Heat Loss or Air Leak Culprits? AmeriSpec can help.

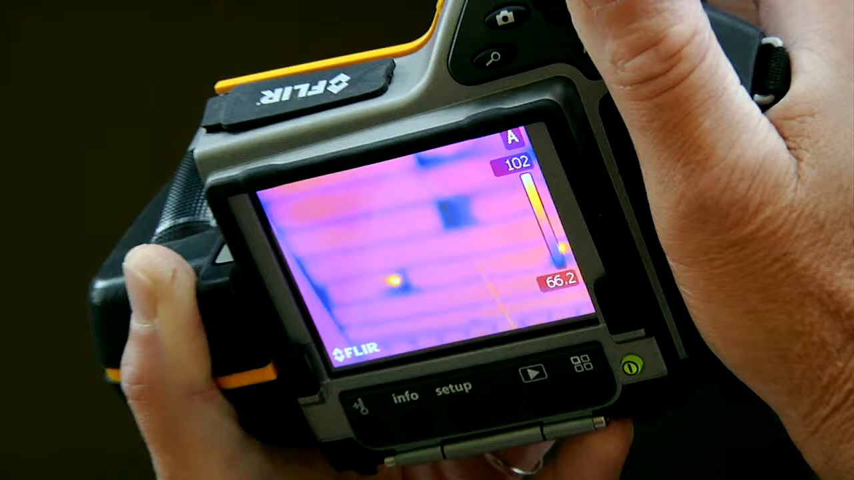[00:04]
Infrared thermography is a non-contact diagnostic technology used to detect, display, and record thermal patterns and temperatures.
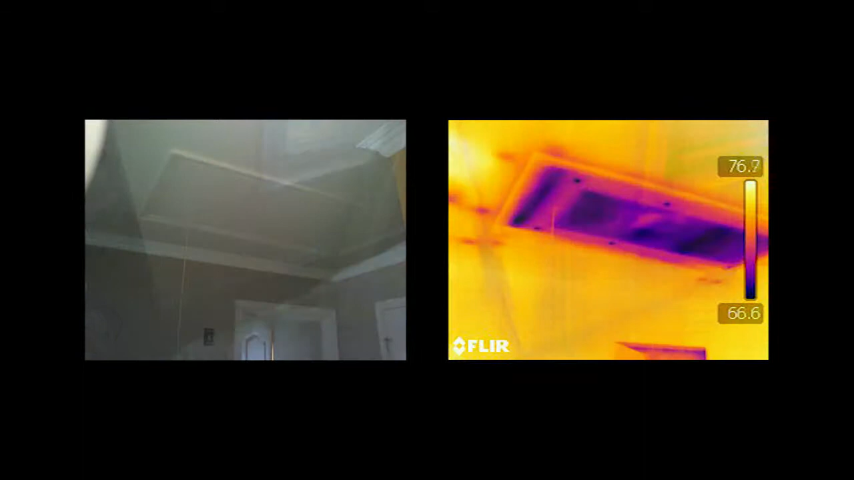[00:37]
Insulation anomalies are common in construction, both new and old.
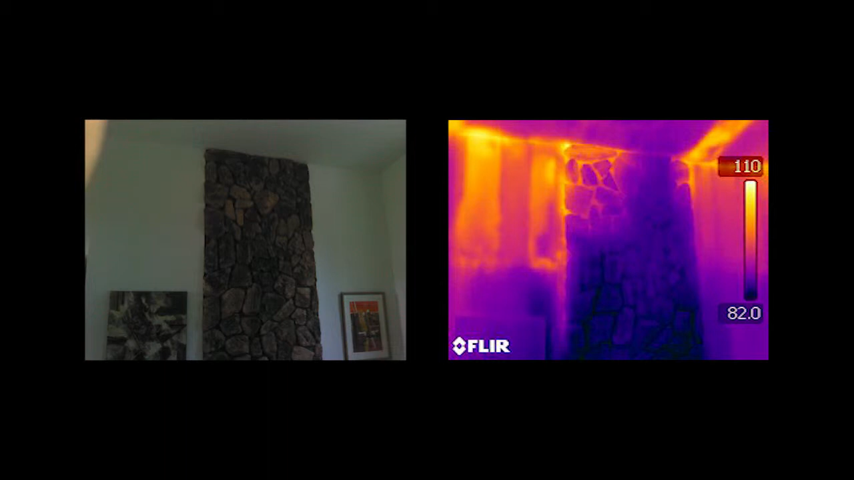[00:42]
Infrared thermal imaging allows us to effectively scan the home and
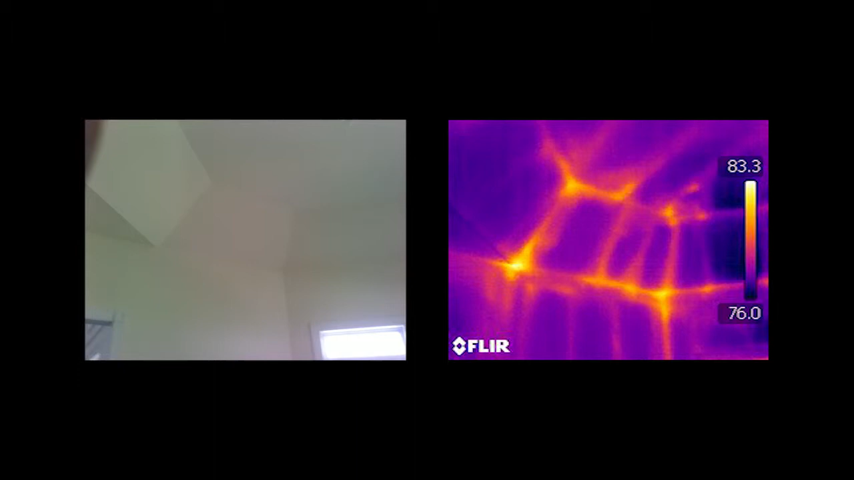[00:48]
identify areas that are improperly or incompletely insulated.
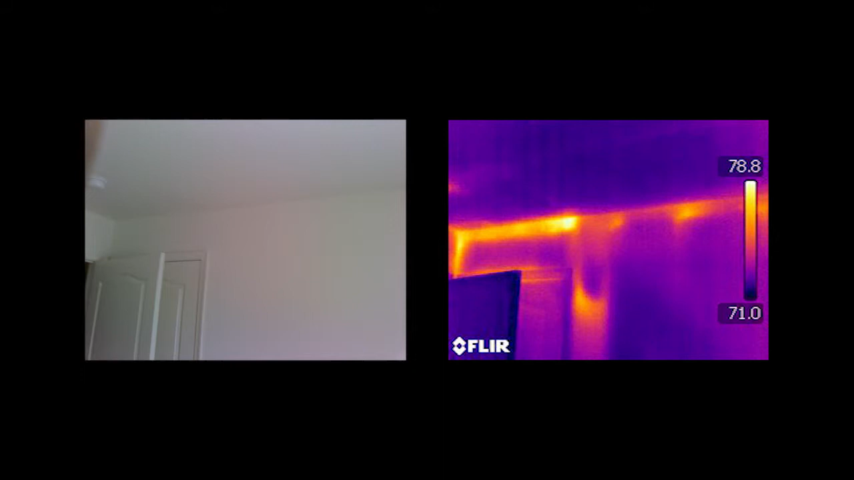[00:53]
Air leakage is another major problem infrared imaging can detect. This occurs when outside air enters a house through cracks and openings.